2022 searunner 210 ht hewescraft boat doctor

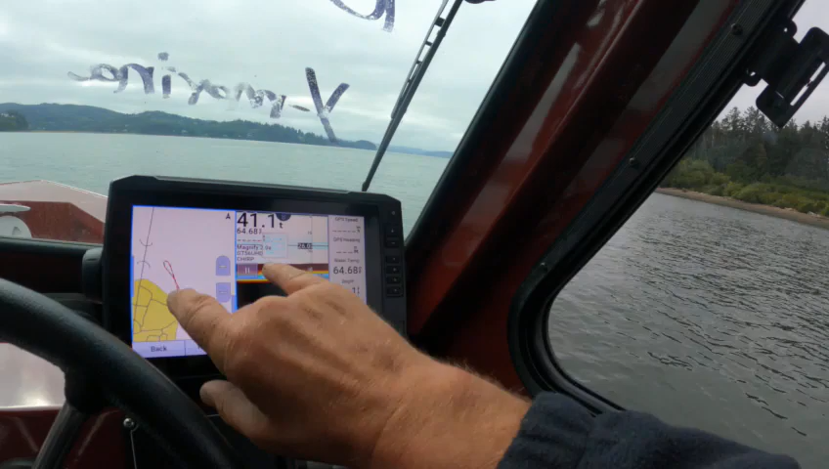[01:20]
This is just a real basic map that leaves trails.
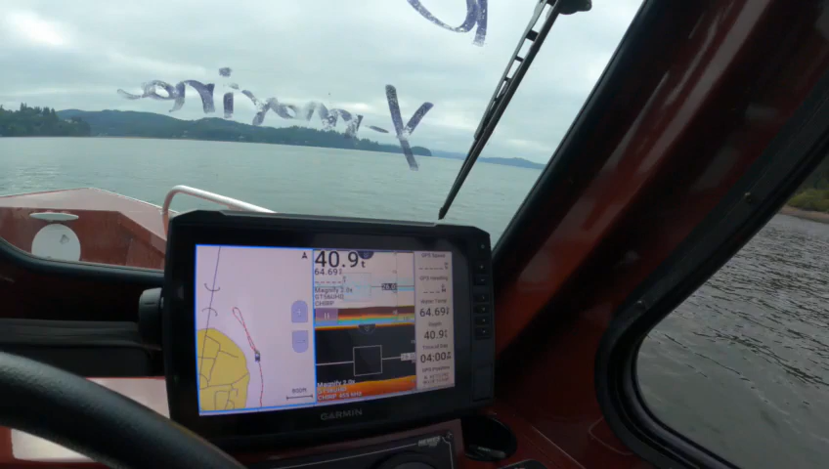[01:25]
Yeah, it gives you, you get back, set waypoint, so on. This has got your A-scope on it.
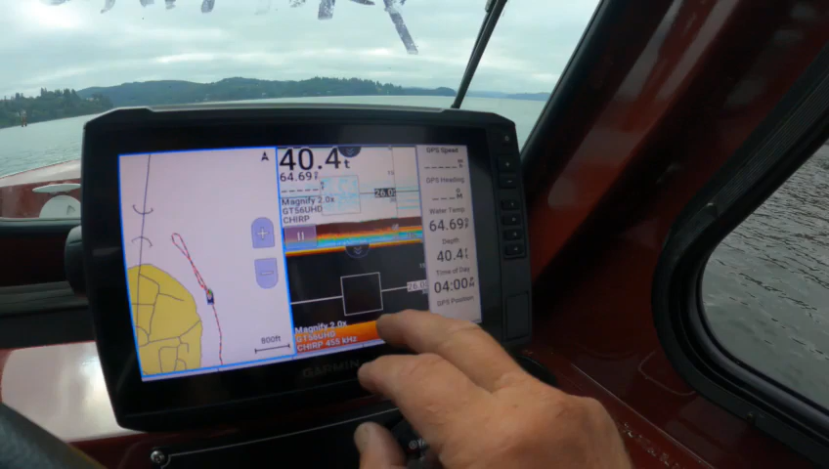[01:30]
This is your clear view. This is your traditional right here, and here's your numbers. Of course, we're not moving.
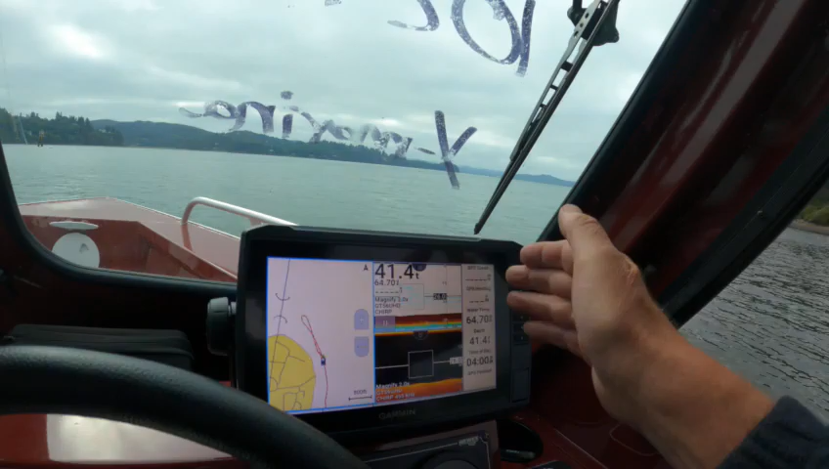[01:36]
None of those are going. So now, this is, if you go here, it ain't gonna start.
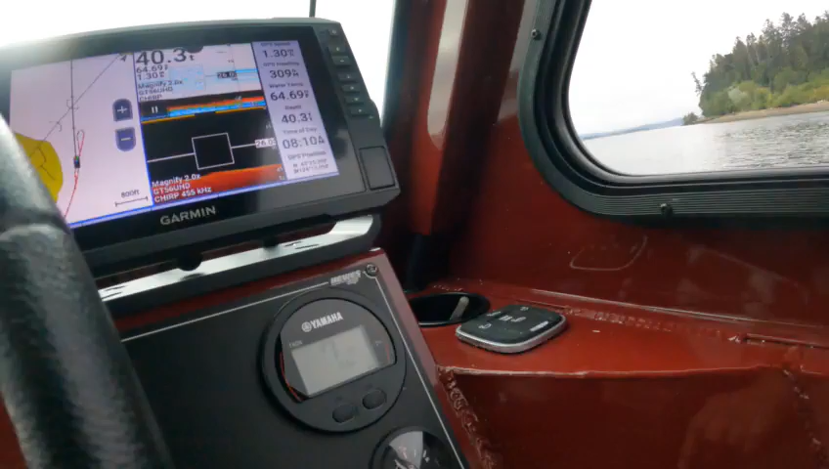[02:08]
Of course, if none of this don't come on, that means you don't have your battery switch on.
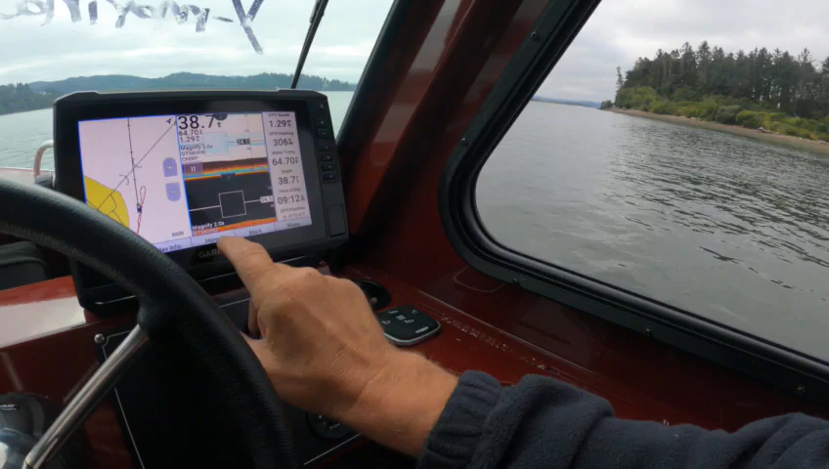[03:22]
On screen: depth 38.7 ft
Your menu bar, you just push up here, you go home, and you can just go to charts if you want.
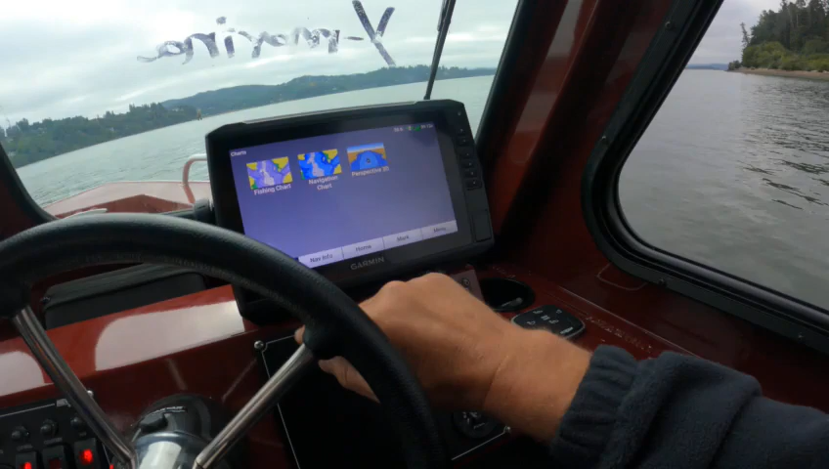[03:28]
You can go back, do the combos, you can do like charts and fish finder,
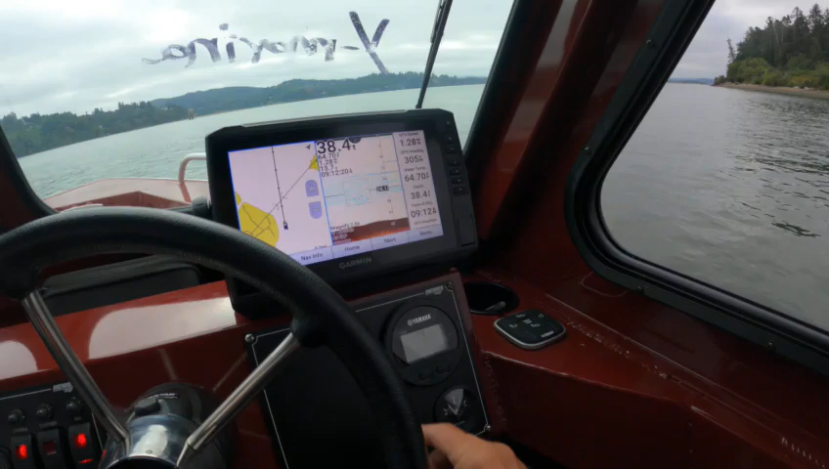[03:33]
you can go home here, you can go to sonar, you can just have all three fish finders going right there.
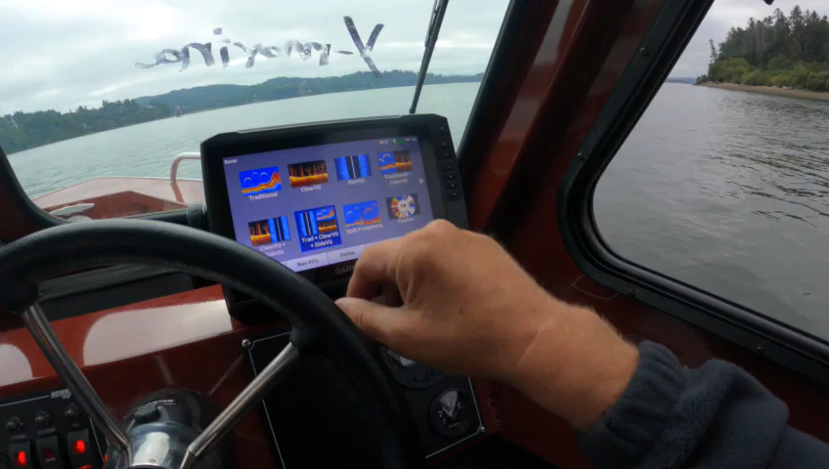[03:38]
You got your clear, traditional, and side view.